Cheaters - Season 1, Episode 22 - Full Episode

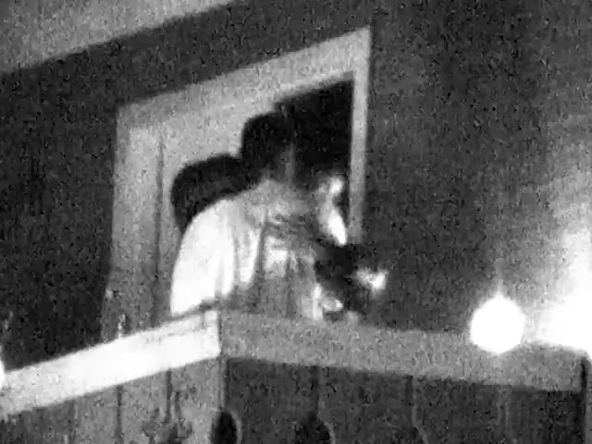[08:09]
Yeah, everything is starting to all come together now. Now on this day, Whitnee, they were followed to a picnic area right by a lake.
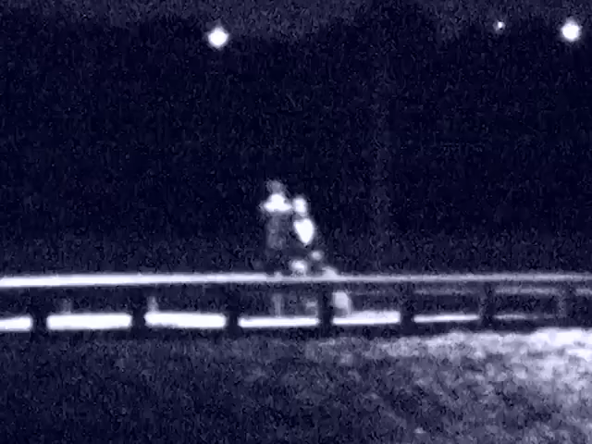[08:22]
And there we've got them walking, holding hands, embracing.